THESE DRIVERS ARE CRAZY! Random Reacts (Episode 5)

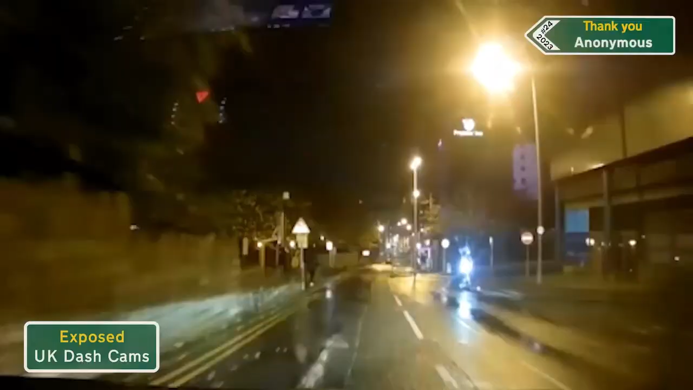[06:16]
Yeah, that blue car. What's he doing? Bro, man, he's looking. Get off the road. He could have looked the...
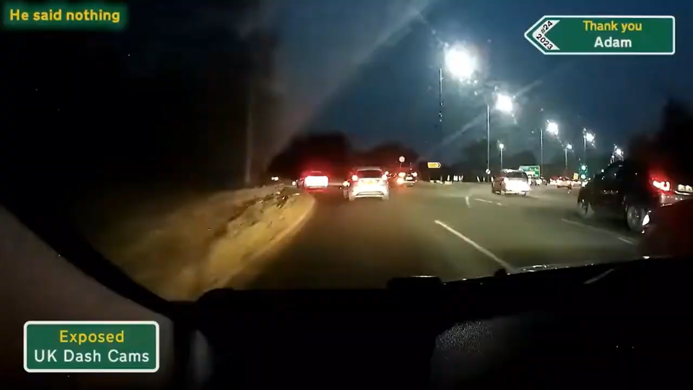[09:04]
I don't know what happened there, but... Yeah. What is he doing? What is he doing?
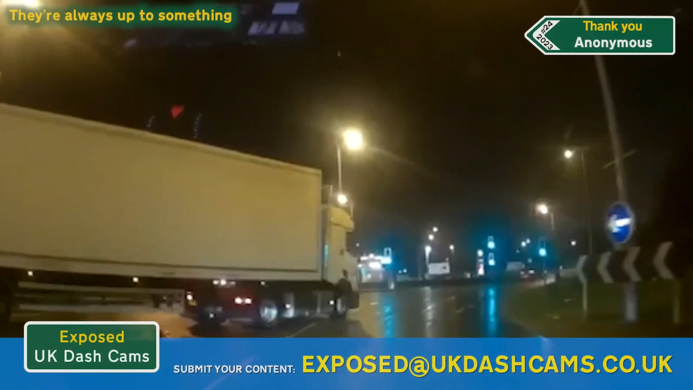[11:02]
The headlights just got me there. Okay.
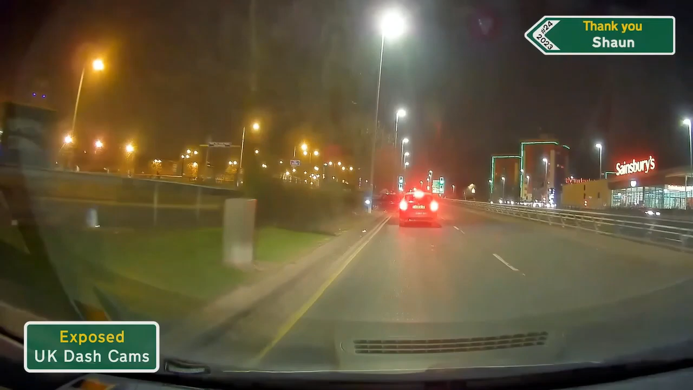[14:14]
I don't think they are, but that's, I'm having that feeling. Oh, look at Sainsbury's. Oh, what the heck? Just randomly parked there. That's the worst parking I've seen today. I've literally hit a tree and everything. This is a dual carriageway and you're driving this way. How could you have got... Wait, oh my gosh. Yeah, I just realised you're driving the other way. You're driving the wrong way down the dual carriageway. Special people around here.